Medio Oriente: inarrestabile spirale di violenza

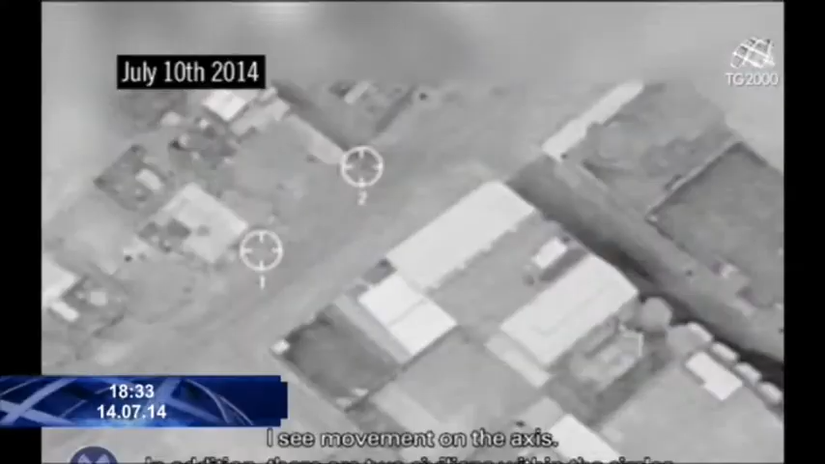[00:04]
Israele non ci sta a passare per chi ammazza civili palestinesi e diffonde questo video su tre obiettivi di Hamas da colpire a Gaza. Si sentono due voci.
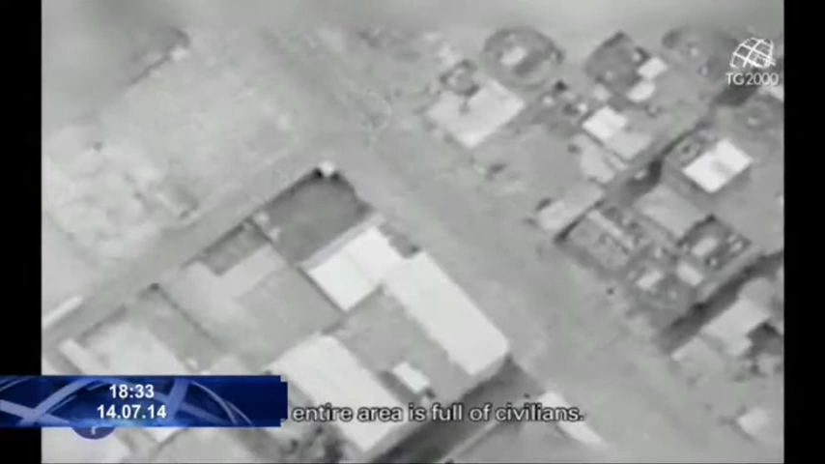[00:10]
L'intera zona è piena di civili, dice la prima. C'è un gruppo di bambini, afferma la seconda.
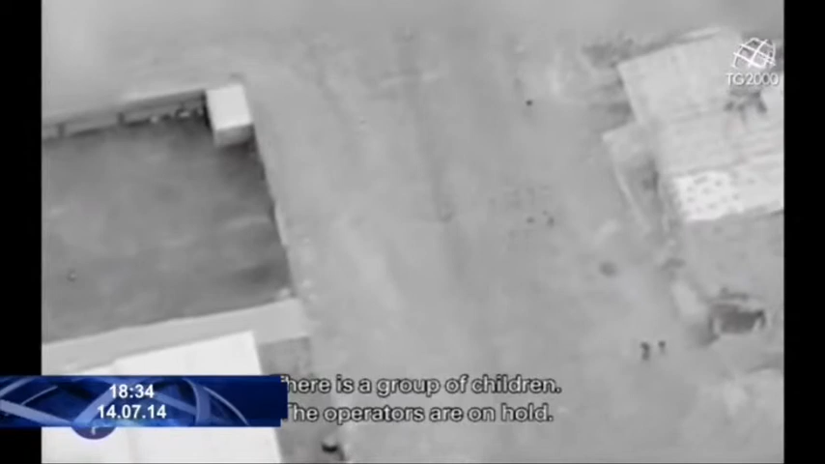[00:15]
E poi gli operatori sono in attesa. Ci sono 15 persone a 10-15 metri dalla struttura.
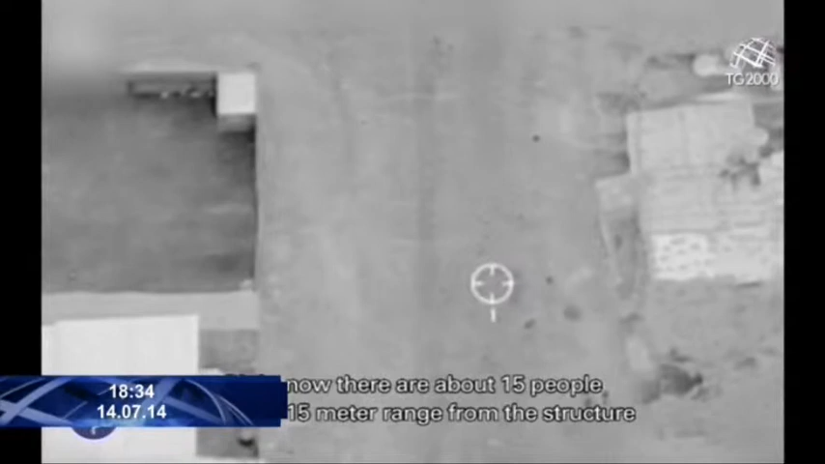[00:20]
Li vedo ricevuto. Passiamo ad un altro bersaglio.